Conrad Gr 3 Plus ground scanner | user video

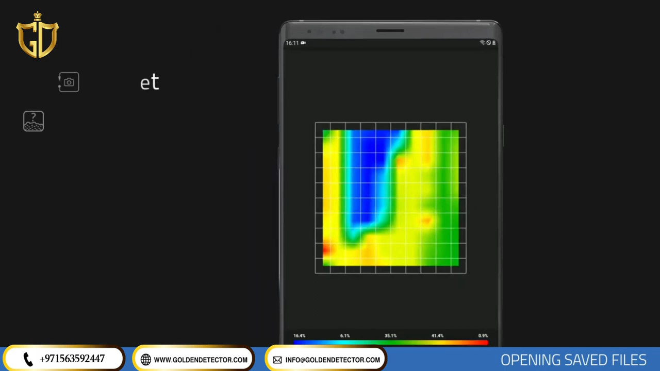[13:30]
This screen allows you to analyze your data graphically and numerically. You can tap the Reset icon to return the scan to the top view. To make depth measurement in the search, you should select a proper soil type for the area you scan. It allows you to see the obtained values as numeric. You can see all data as numeric on the graph.
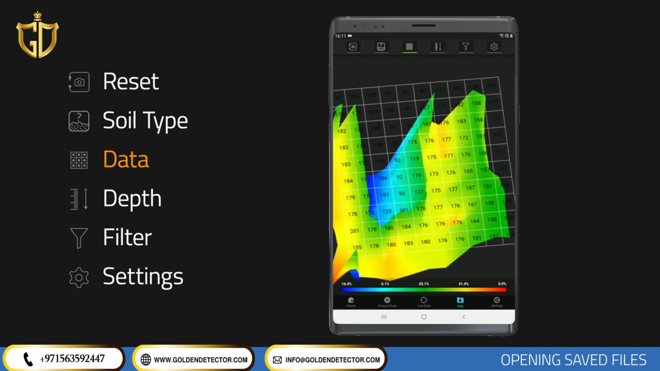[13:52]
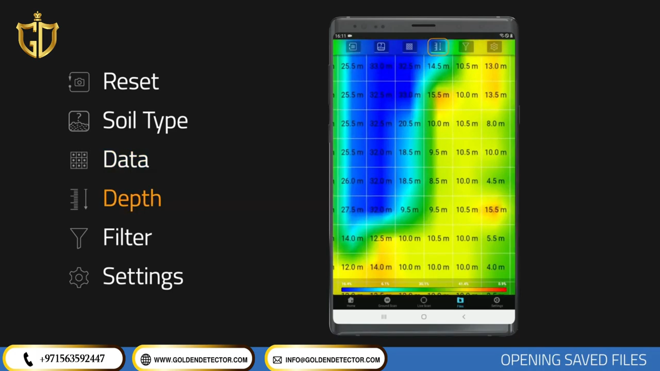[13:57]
In this section,
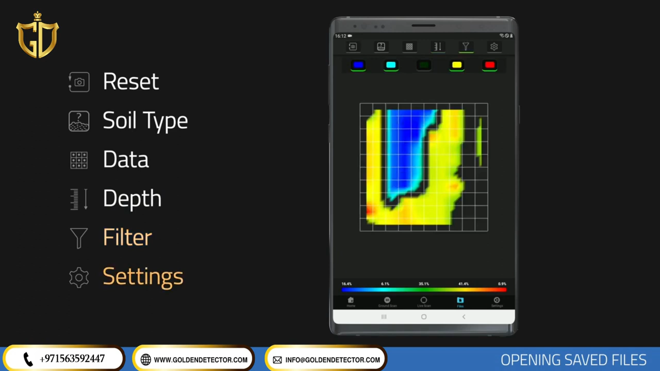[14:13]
you can turn on and off the different color options and the frame on the scan.
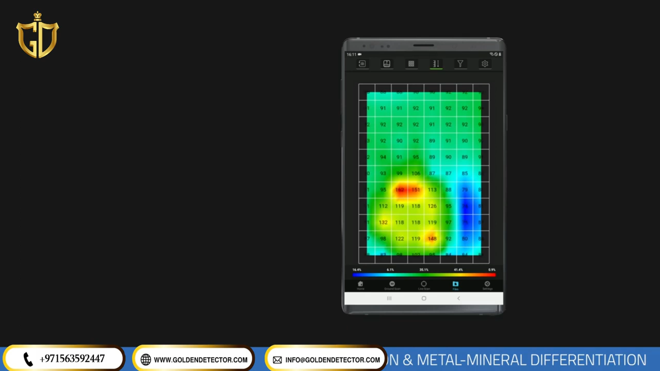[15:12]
There must be at least 15 units of increase on the graphic between the soil shown in green and metallic objects shown in red. For example, if the soil reading shows 200, for it to be a metallic object,
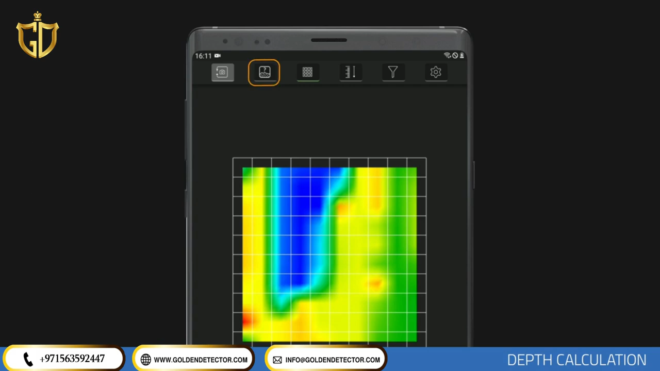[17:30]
To do this, tap on the soil selection option. Select the soil type suitable for your scanning area.
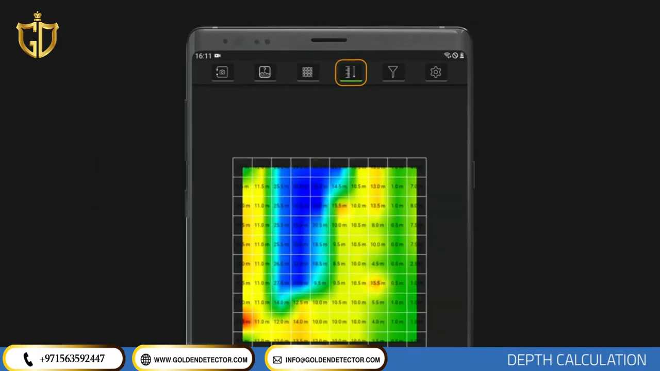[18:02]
Press the depth analysis icon at the top to open the depth data. Numbers on the graphics are in meters. Depth information for each point may be viewed within the signal square.
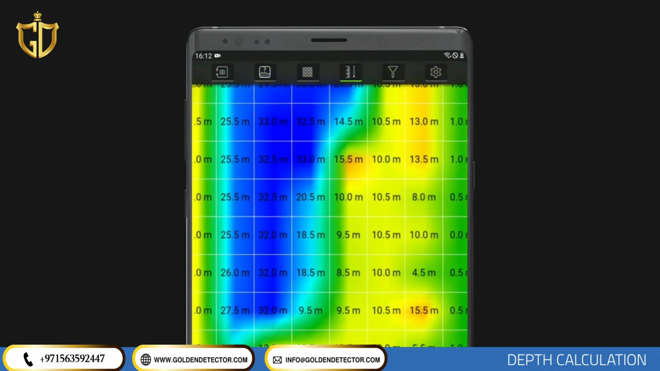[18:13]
If there are no magnetically susceptible objects or different underground anomalies are present in your measurements, depth information will be viewed as zero or very small numbers. As seen on the sample graphic, 1.26 is viewed on the metallic object.
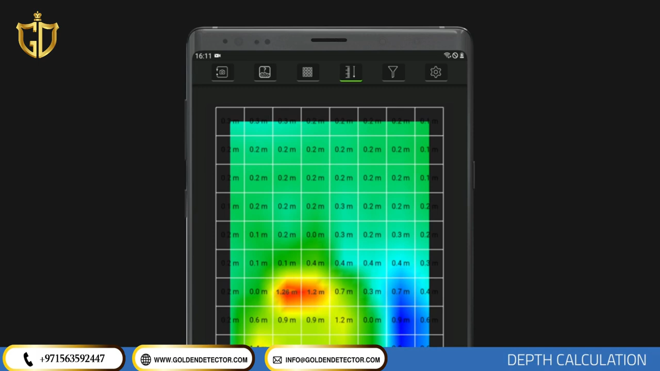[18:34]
This means the depth of the metallic object according to the light mineral soil type is 1.26 meters. Data included in the depth information is generated with a specific calculation.